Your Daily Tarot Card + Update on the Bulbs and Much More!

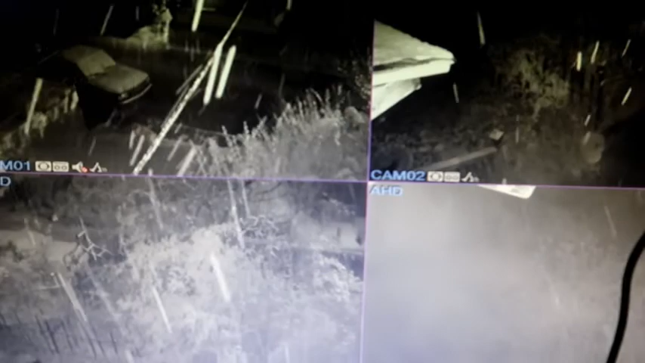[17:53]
This was the first snow that actually stuck. We've had flurries, but this one actually stuck.
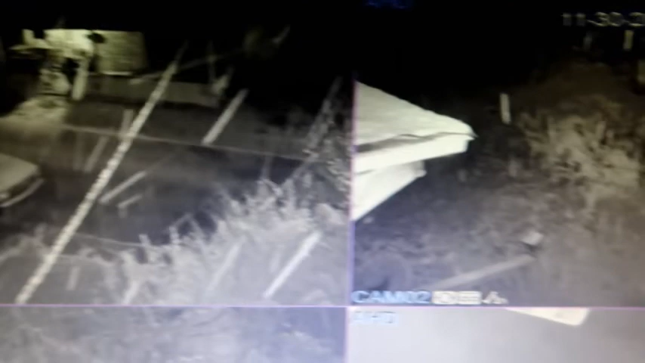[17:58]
Didn't last long, but it did stick for a little while.